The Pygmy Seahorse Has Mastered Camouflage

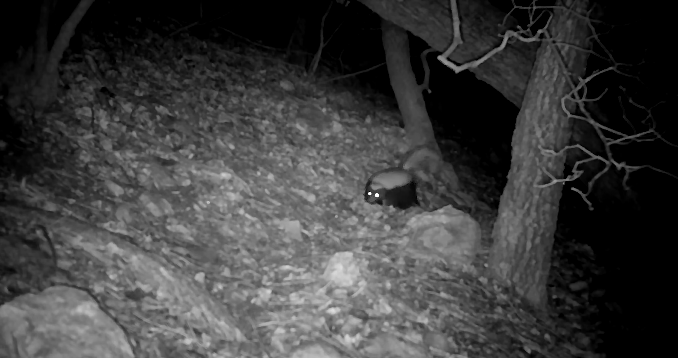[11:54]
But also even a few mammals, like skunks and raccoons.